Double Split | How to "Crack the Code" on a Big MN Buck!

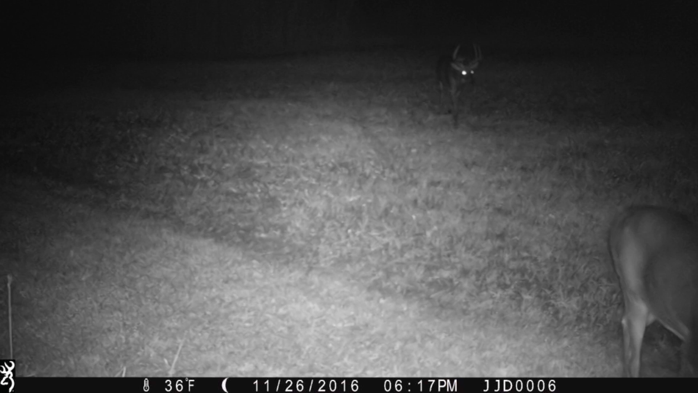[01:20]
So we started running trail cameras in 2017, and sure enough, in August that summer, double splits showed back up.
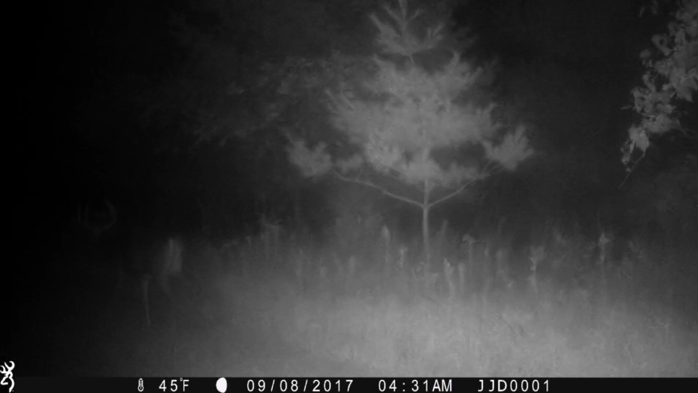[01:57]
Now the reason we like to run our trail cameras on video mode is because it shows a lot more information than just one second in time. So a lot of the videos we were capturing at double split were only on one trail camera, and it was showing in paths in certain directions.
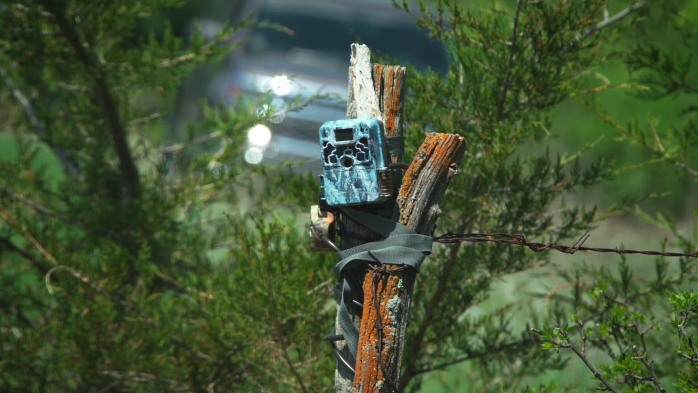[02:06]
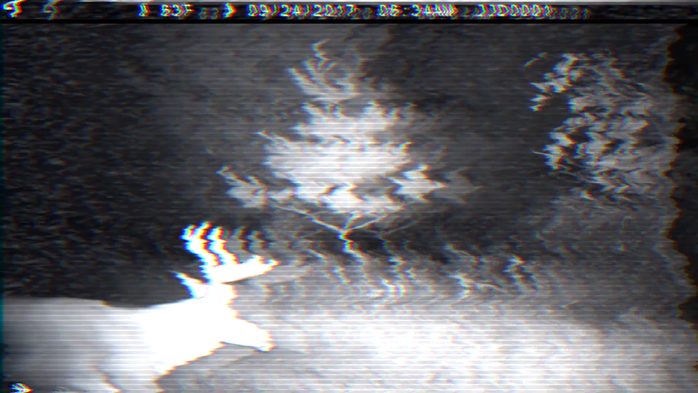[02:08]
So in the morning he was always heading back to bedding, so we knew where that typically was, and in the evening his travel direction was back towards food,
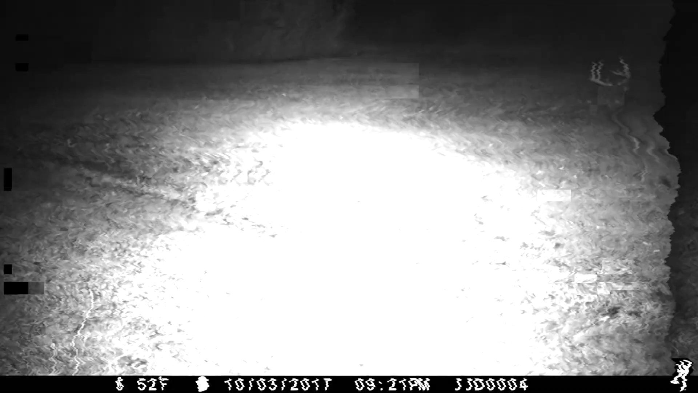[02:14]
so we know where that line of travel was. So, you know, we had this spot on the property that was very specific to where he was traveling, and we knew that this was probably the location where we were going to get our shot at this buck.
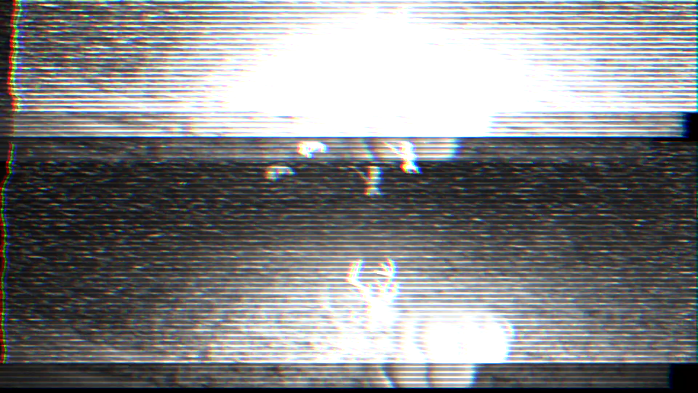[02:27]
And a lot of these videos actually showed a buck would walk through the camera, and then you wait a few seconds, and you know, a lot of times double splits would come through, and he would have his ears pinned back showing a lot of aggression, and it just showed, you know, this is the most dominant buck in the area. He's pushing pretty much every deer off of this little plot. He's going to be aggressive, he may be callable, and I think, you know, if we get the right conditions to get him up on his feet during daylight, we're probably going to get a shot at this buck.
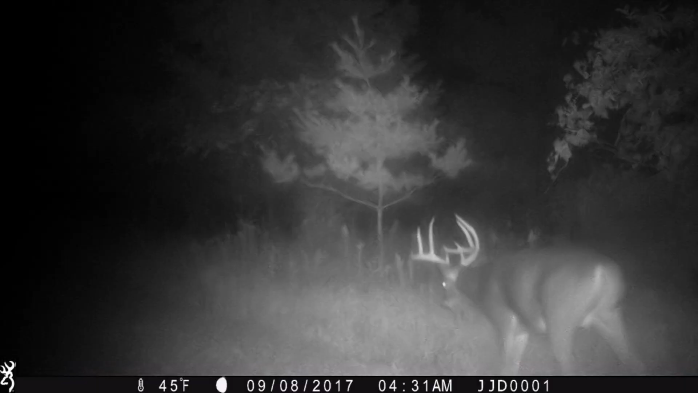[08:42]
Knowing kind of where he travels, where he beds, using all that together to kind of see that this buck is the dominant deer. This is how he uses the area and this is how he interacts with other bucks was a big key to moving in on this deer. Another key to success was just waiting for the right time to get in.